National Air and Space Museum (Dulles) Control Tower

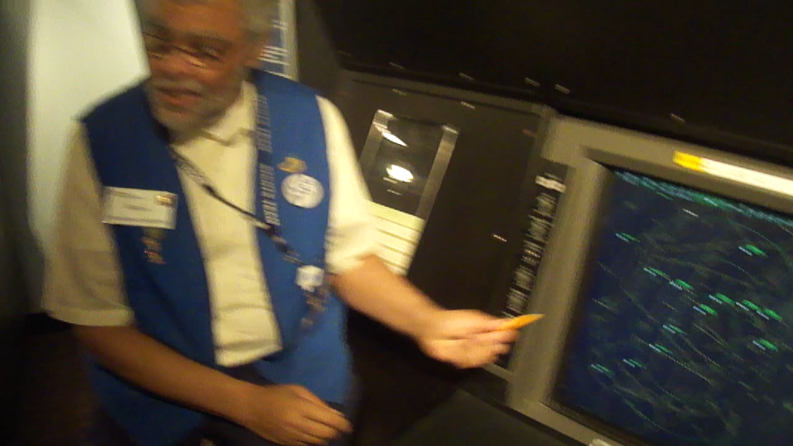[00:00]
What we're looking at here is a radar simulation. It is not live, but a simulation of air traffic being vectored for an approach into this airport right here.
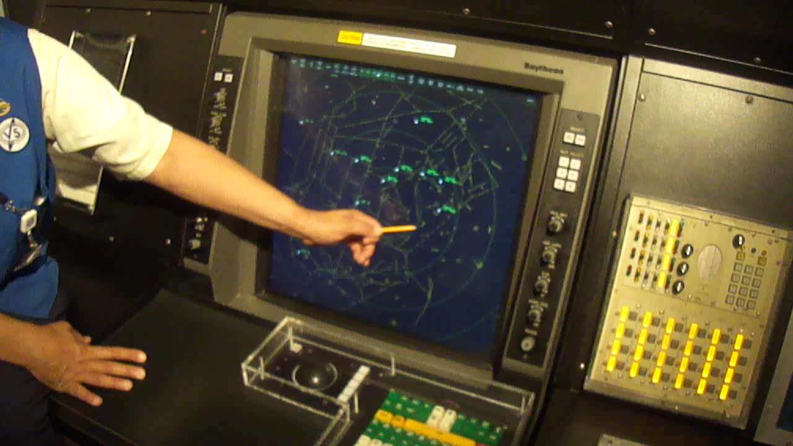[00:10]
There's Newark International.
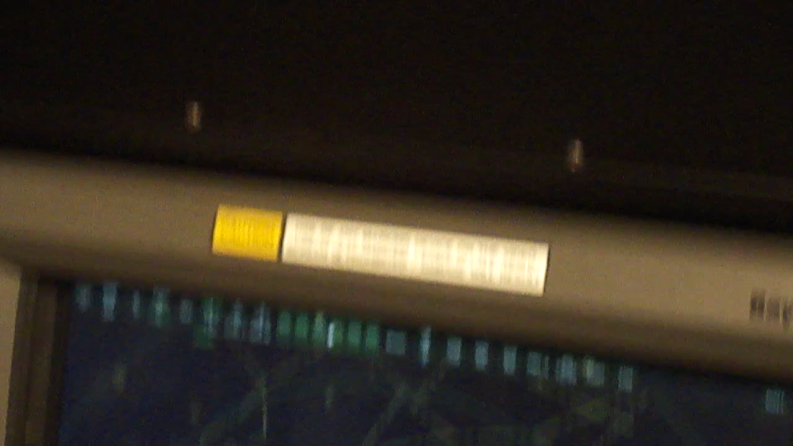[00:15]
Quick look up here, there you see Newark and the runway configuration. When's the last time you had your mind boggled?
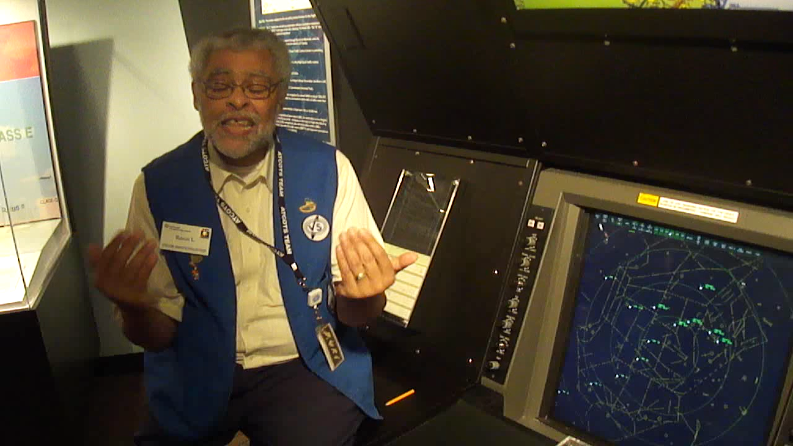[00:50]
Say that please. Don't freak out. Don't freak out. Okay, who's 120?
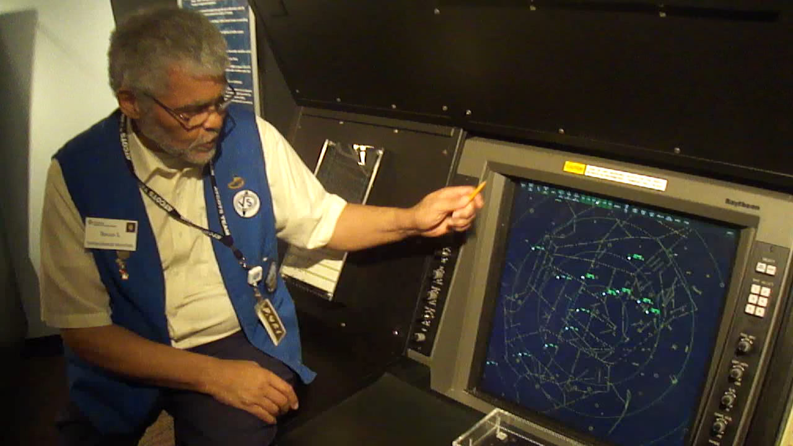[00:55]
Oh, here we go. Did you hear that?
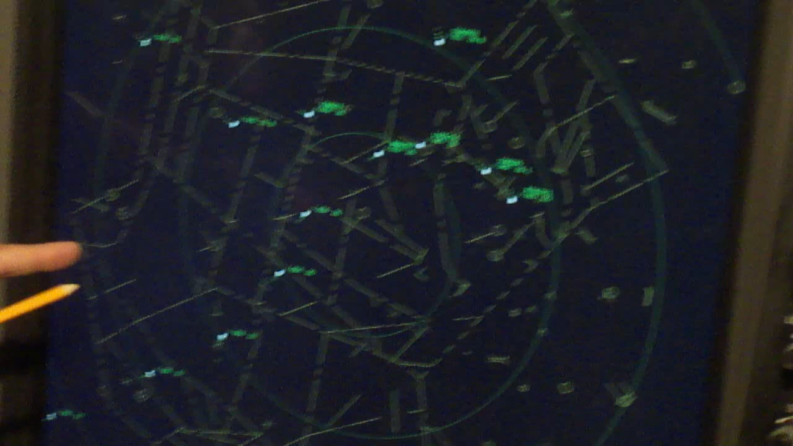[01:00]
The pilot didn't repeat it. The controller says it again. 3311 heading 190 to join the localizer. Next time you're going to say it. Did you hear that?
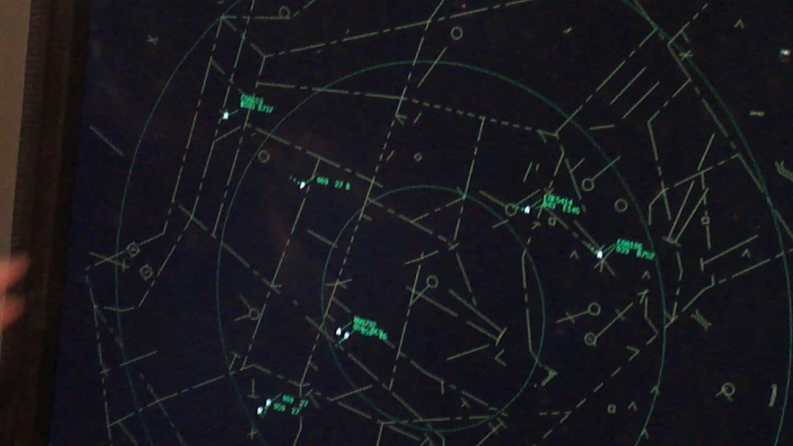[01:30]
Everybody watch the screen. Here's proof that it's a simulation. So it's just starting. We're going to concentrate on this aircraft right here.
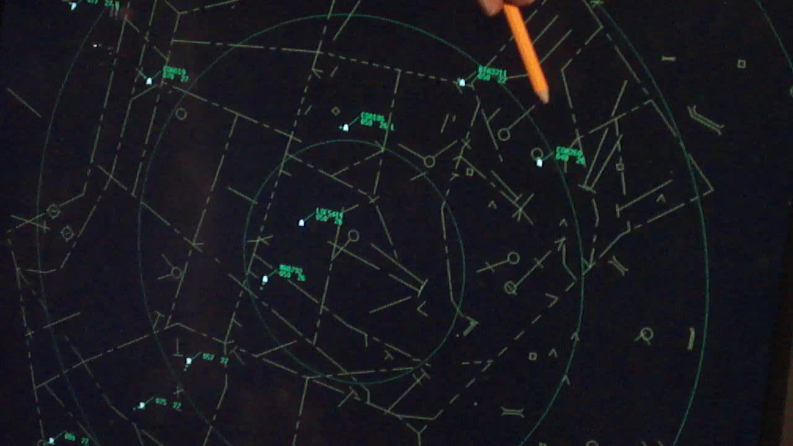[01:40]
Can everyone see Continental 260 at the top? Number on the lower left.
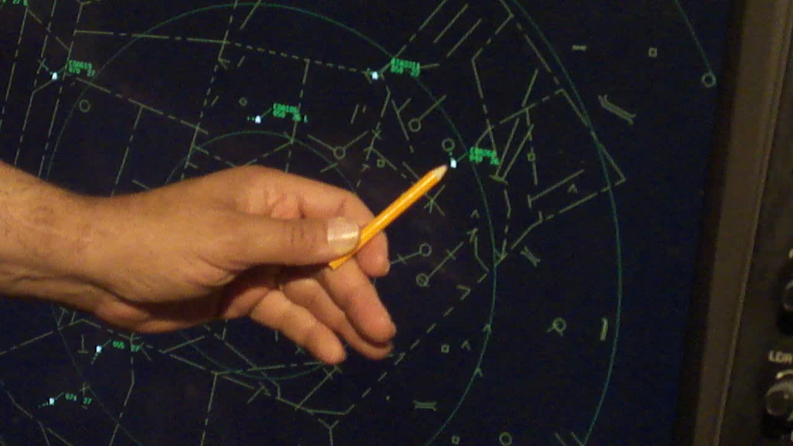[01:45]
Altitude, 4000 feet. Last two zeros dropped.
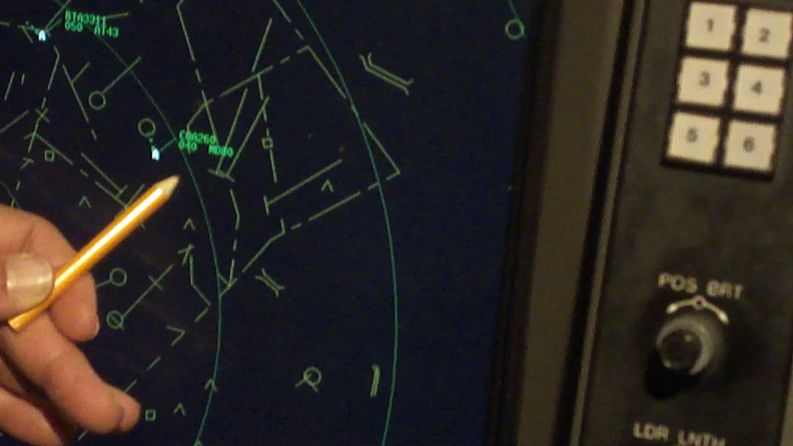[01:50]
MD-80, type of aircraft. 26, ground speed or track on the ground in knots.
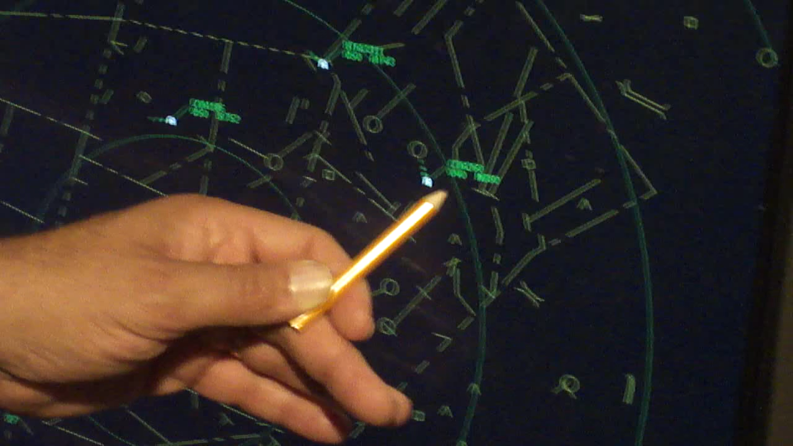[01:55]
Get ready now. 260 knots.
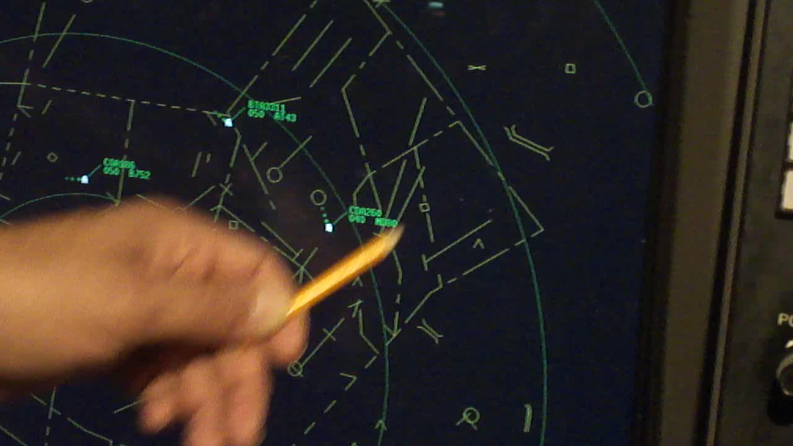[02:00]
Get ready for the first command the controller is going to say. Easiest one to understand. I'm hoping you'll repeat it. Here we go.
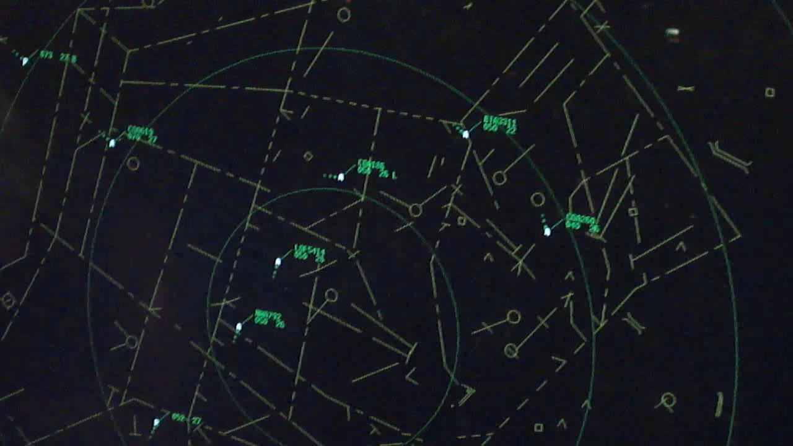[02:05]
What did he say? Descend and maintain 3. Beautiful.
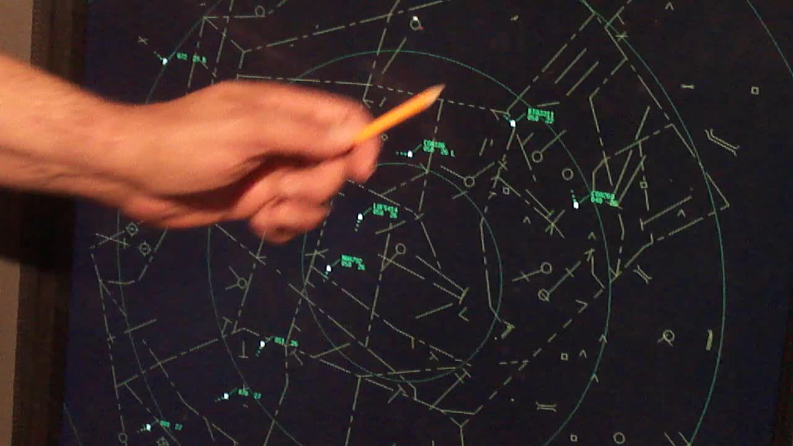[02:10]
Listen to this one. Feeling 3311, descend and maintain 4,000. What did he say? Descend and maintain 4,000. Beautiful. I'll take this one. Continentals 4862 heavy, flighting 150 to send the 5,000.
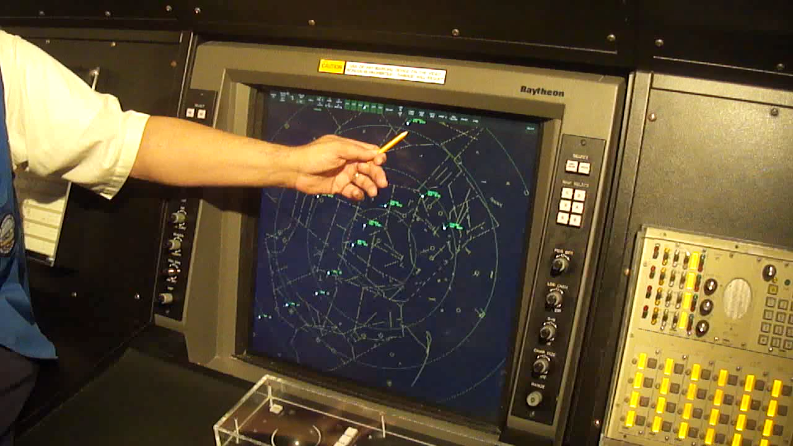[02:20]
Fly a heading and descend. Listen for the last of three. Here we go. Continental 260 heading 190 and join the localizer. Oh, did you hear that? The last thing he said? What was it? Join the localizer. Join the localizer. Sorry, you got it. What's the localizer?
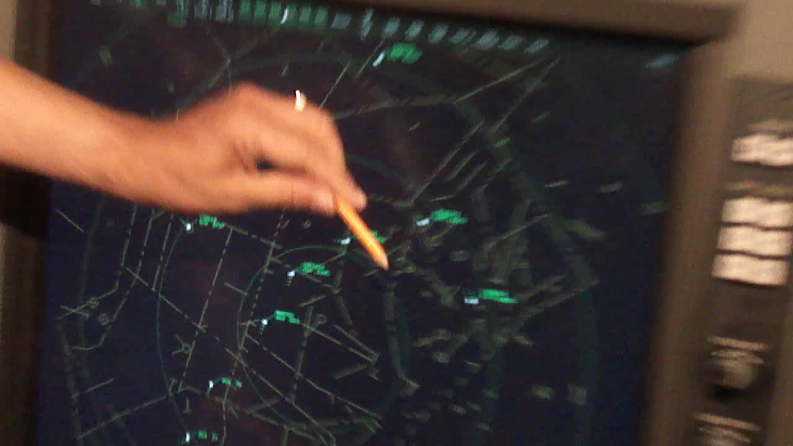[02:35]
You see this line? This line represents an invisible highway in the sky.
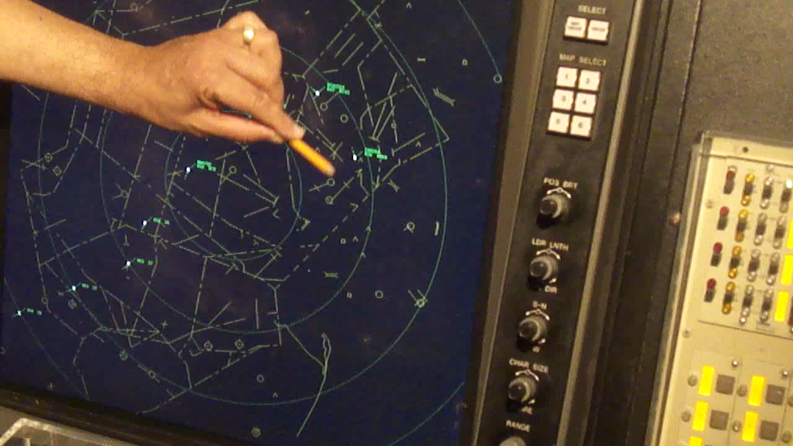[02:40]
It sends out an electronic radio signal the pilot's been told to join.
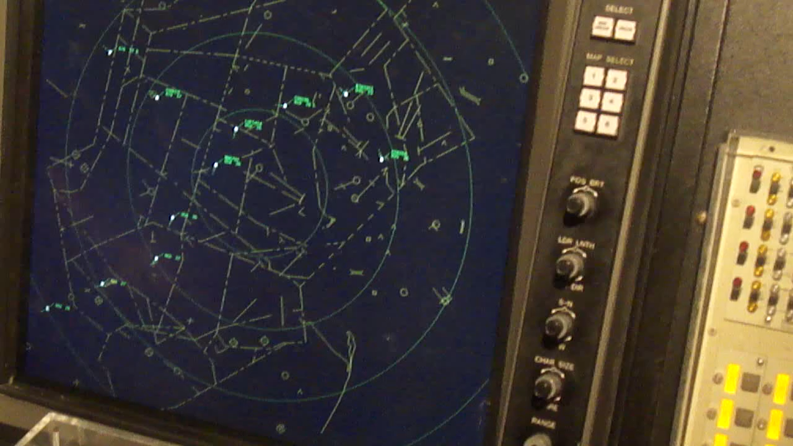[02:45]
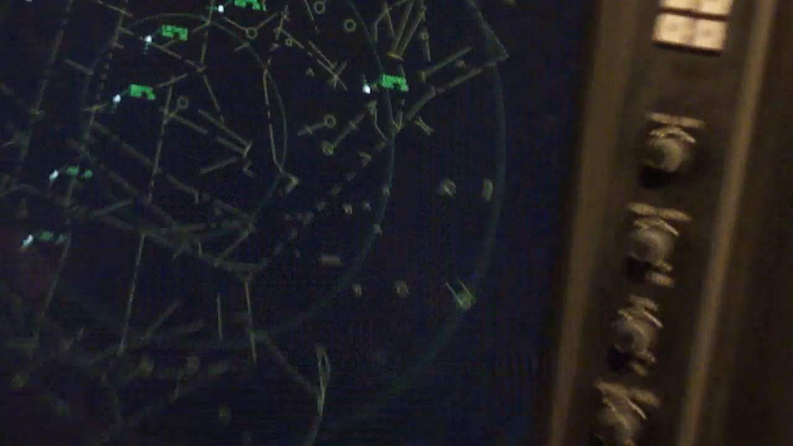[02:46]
That's the localizer. Now, in just a second, he's going to call out to JetLink 3311 and then say three incredibly fast things at 260. Now, last of three things. Last of three. Continental 260. Fly from the out of 3 to establish. Clean ILS 2-2 left approach.
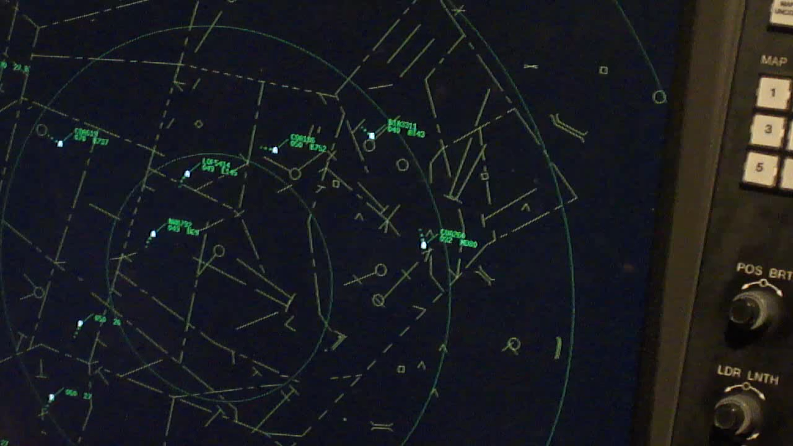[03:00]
Last thing he said. Anyone? That's just a beautiful cleared ILS instrument landing system. 2-2 left approach.
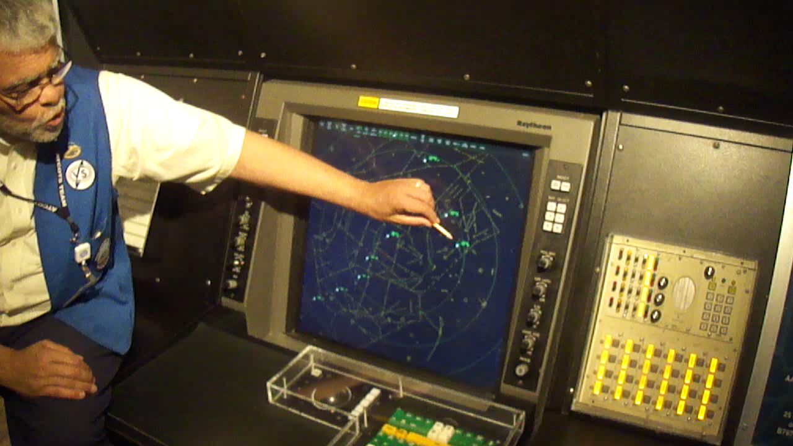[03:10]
Now he's been told do more than just join that line. Visualize a funnel.